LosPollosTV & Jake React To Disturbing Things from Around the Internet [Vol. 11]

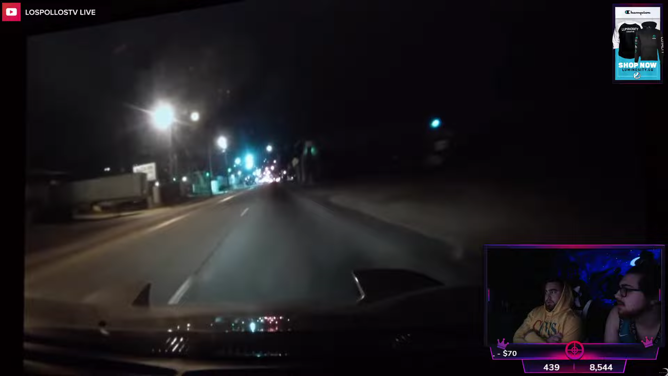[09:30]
The series documents a roughly 23-minute time span of their pursuit of a suspicious and erratic driver in Atlanta, Georgia. Dashcam Daily describes the chase as the following.
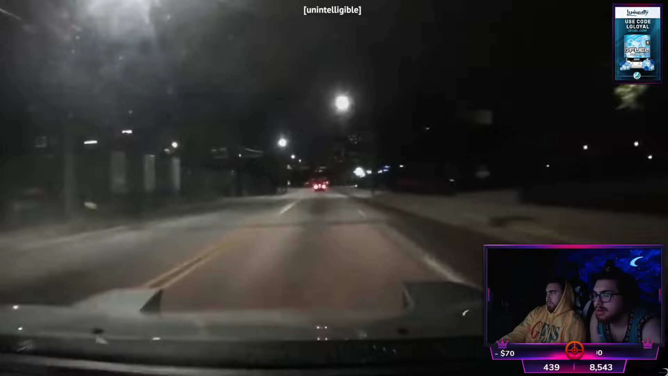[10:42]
So I'm chasing him, but you need to use fire to get him, get this guy pulled over. I don't know. I'm trying to get him called in. They don't not doing any fucking thing. He continues. Part two is after I got turned around and noticed the driver was out of the car and had put the girl in the passenger side.
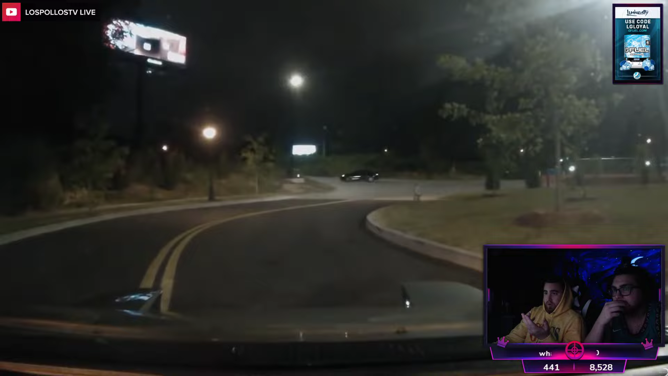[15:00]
And then they got thrown out of the car. Especially at high speeds in a motor vehicle. That was fucking weird. If you ever witnessed something like this... Try dude to stop think it he Batman or some much shit. Much like Dashcam Daily did on that late September night. You just might save a life. Damn, bro. There's dudes who just drive around patrolling, bro. It's kind of freakish, I'm not gonna lie.
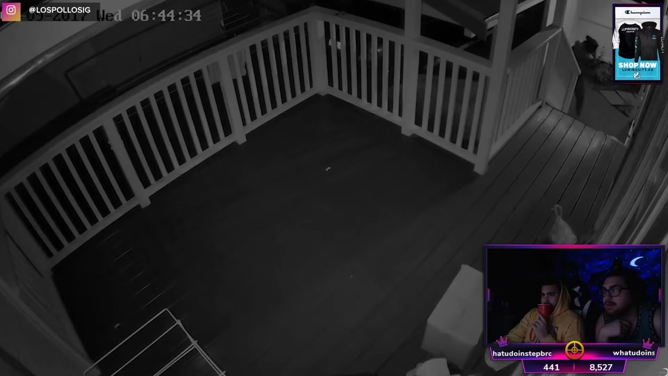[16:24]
XQC, watch this. Oh! Is it a woman? I don't know, but they got a mask on. They got a ski mask on.
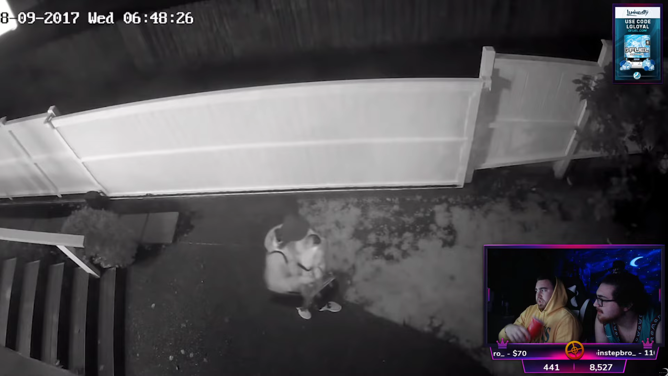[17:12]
What are you even doing? Like, what are you gonna do? How is it just opening up? Oh, this... She had to have known them. Is that like a babysitter or something? Yeah, this has to be either a sister, a babysitter, an aunt, a friend.